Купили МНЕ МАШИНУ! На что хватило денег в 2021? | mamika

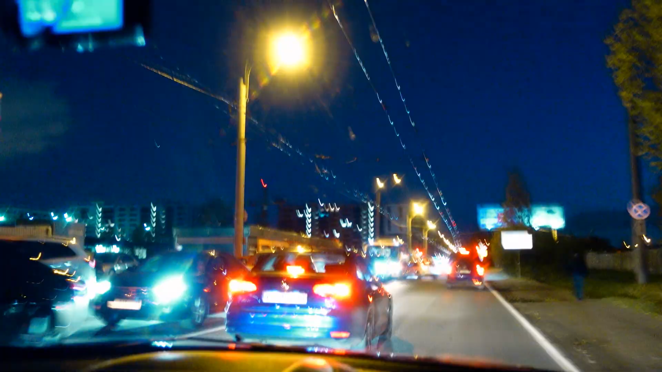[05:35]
У всех машины, и не одна, и все ездят, всем куда-то надо.
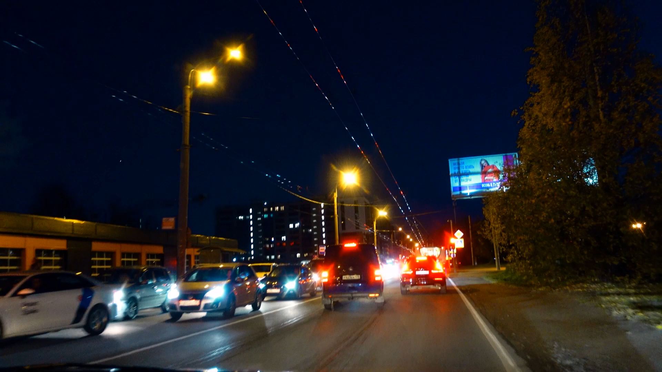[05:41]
Кстати, вот этот вот перекресток, где сейчас мы останавливаемся, в свое время я стояла вот так, третья, вот на этом же месте.
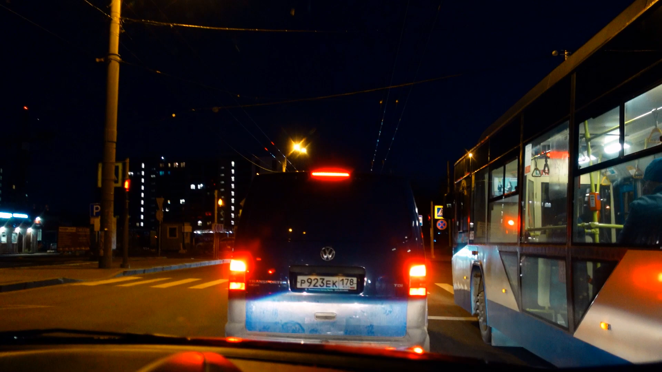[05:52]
И это была моя первая авария, когда в меня влетела, вот там машина поворачивала налево и влетела мне в мою дверь водительскую.
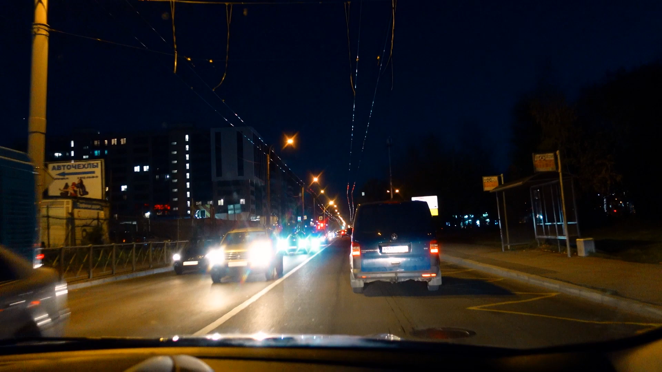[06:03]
Это была весна, значит, тогда были еще такие, знаете, заморозки ночные. А еще 2 года назад Катя не дала здесь купить квартиру. Да. А теперь я пожалел, что я ее послушал.
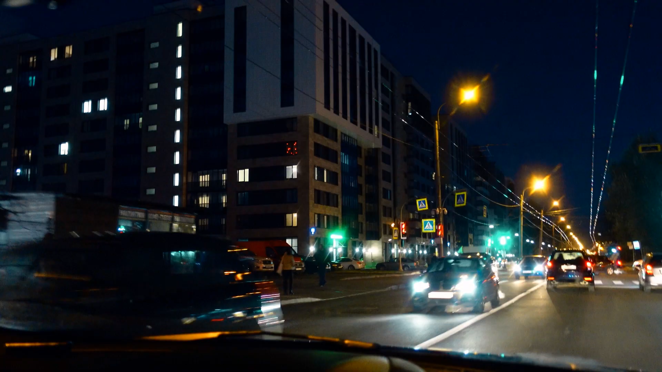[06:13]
Саша прям ругается на меня каждый раз, когда мы тут проезжаем, потому что вот этого квартала тут не было, тут были, ну просто как часть леса был, просто за вот этим домом сбоку кладбище. И я говорю, а справа, на секундочку, через дорогу метро, то есть это дом, в принципе, 2 минуты, и вы в метро. И тогда, в принципе, были достаточно адекватные цены на эти квартиры. Но, ну, у нас и не было тогда денег, чтобы ее там купить. Блин, мы бы сейчас переуступку сделали и уже наварились бы как иметь.